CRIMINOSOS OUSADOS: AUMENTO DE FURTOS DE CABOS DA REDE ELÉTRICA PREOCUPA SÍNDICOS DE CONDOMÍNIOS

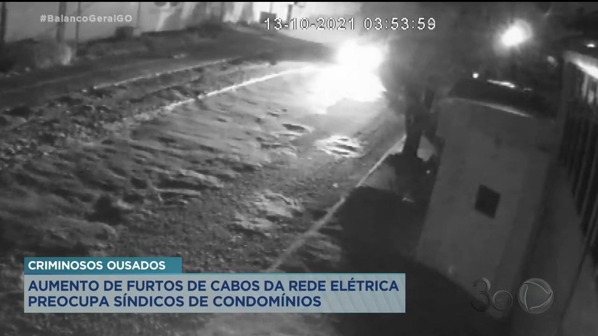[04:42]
Os bandidos chegaram também em um carro escuro. Dois bandidos desceram e um comparsa ficou no veículo. Também utilizando varas profissionais, eles foram até os relógios e depois, com o bastão, desligaram as chaves, que ficam próximas ao transformador. Uma câmera registrou o momento em que eles colocaram os cabos no porta-malas do carro escuro.